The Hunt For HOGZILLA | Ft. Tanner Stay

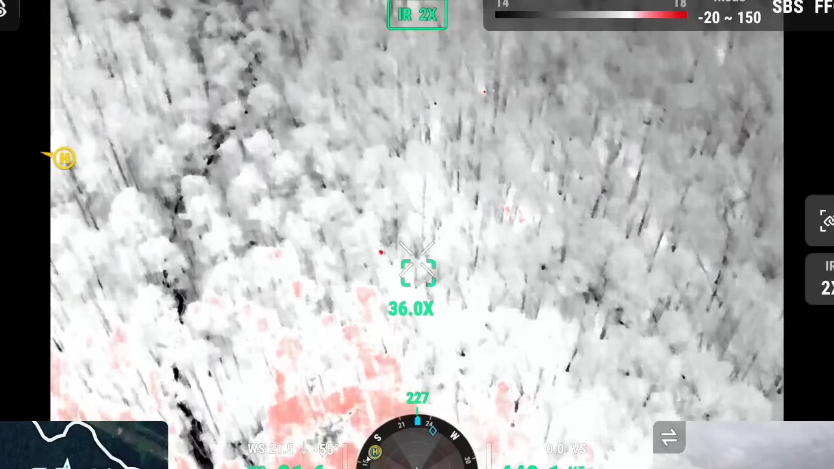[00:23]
heat signature right here is gigantic it's under a tree but i mean that thing was huge compared to these other ones no right in first time so there's one with a bunch of piglets rookie mistake let's look at this pig that pig's got piglets
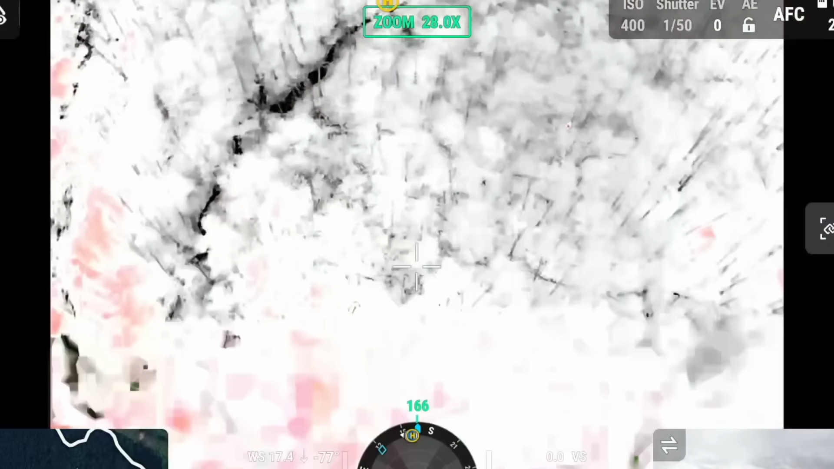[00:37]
we got we we gotta go look at this freaking huge heat signature i need to see this guy's nuts
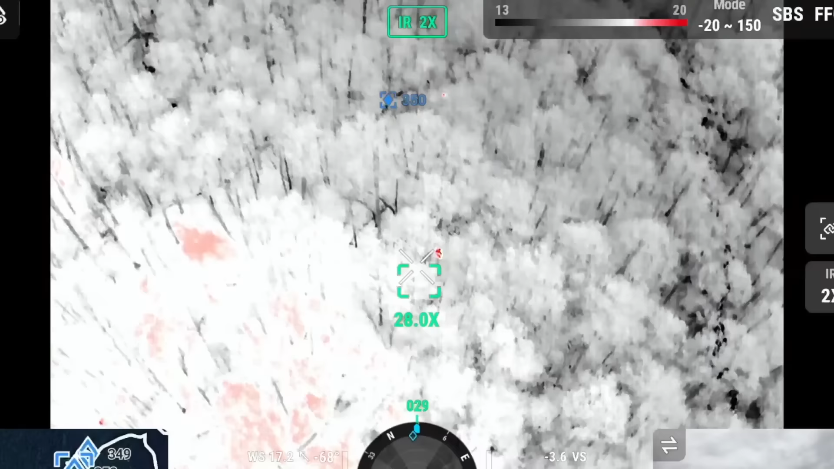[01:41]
kind of looks like two pigs